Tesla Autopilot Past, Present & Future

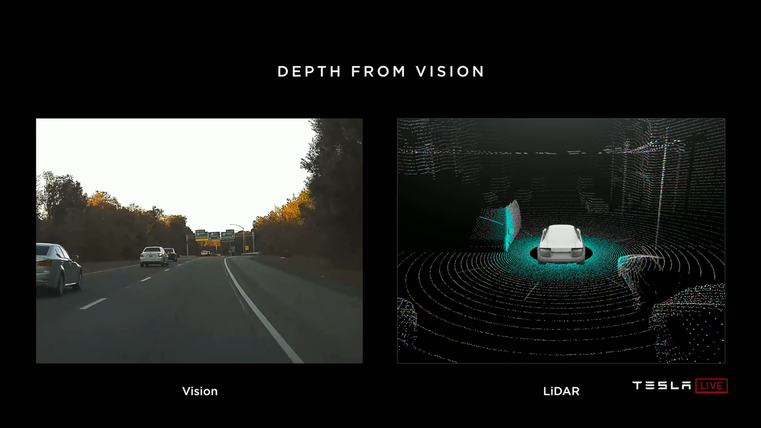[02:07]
See though LiDAR is pretty accurate and maybe the obvious first choice, LiDAR has so much more downfalls. For example, it's expensive, it needs maintenance and can't really work when there is fog or haze because it's a laser sensor.
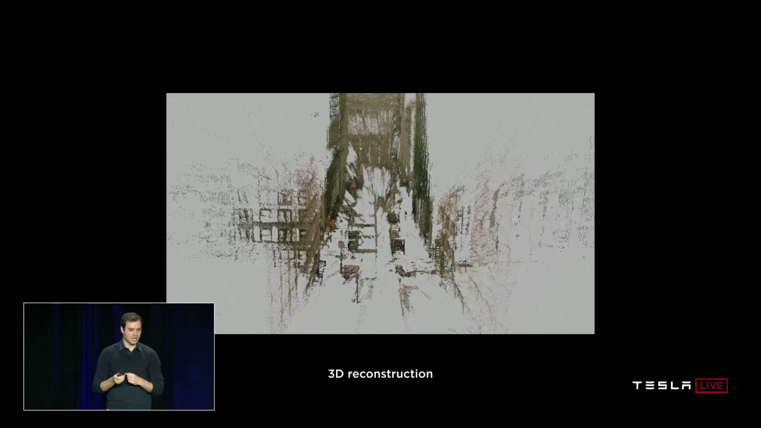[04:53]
And if you just have this six second clip, what you can do is you can stitch up this environment in 3D using multi-view stereo techniques.
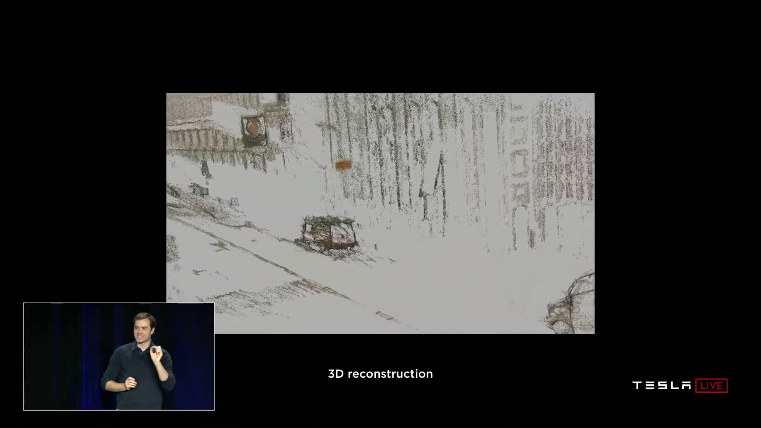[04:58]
So construction of those six seconds of that car driving through that path.
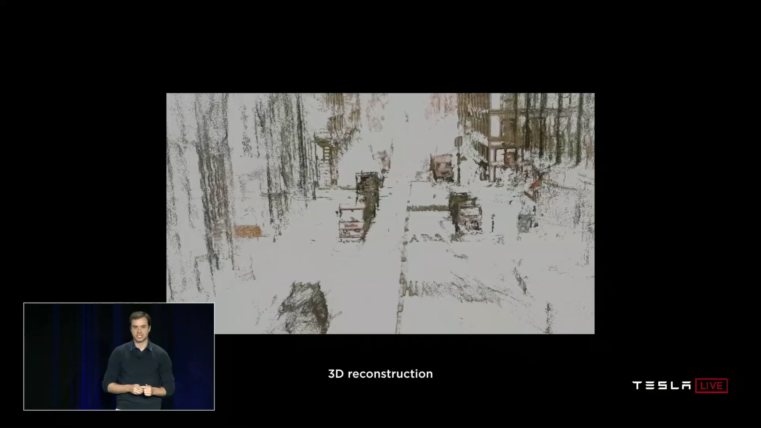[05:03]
And you can see that this information is purely, it's very well recoverable from just videos.
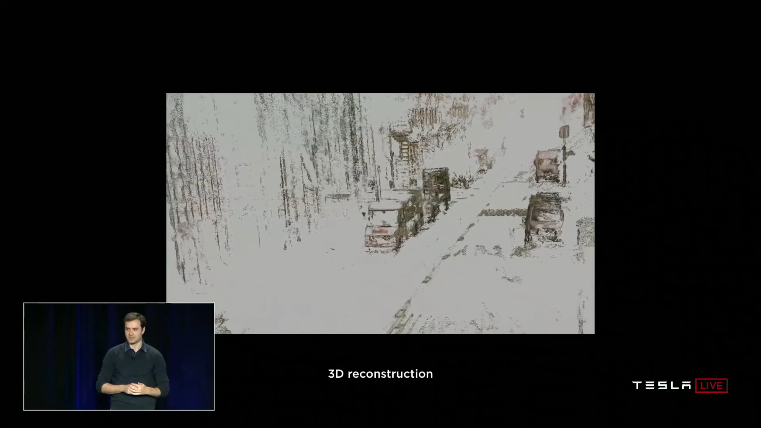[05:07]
And roughly that's through process of triangulation and as I mentioned, multi-view stereo.
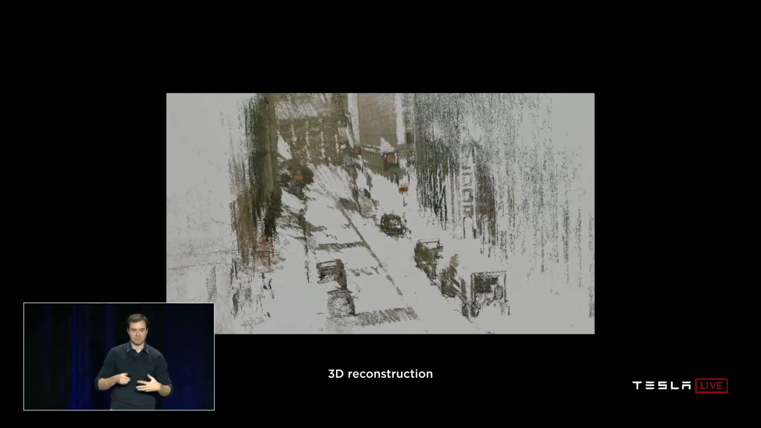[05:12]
And we've applied similar techniques, slightly more sparse and approximate also in the car. From the video, you'll notice Tesla's AI using moving 2D images to create a 3D representation of the environment.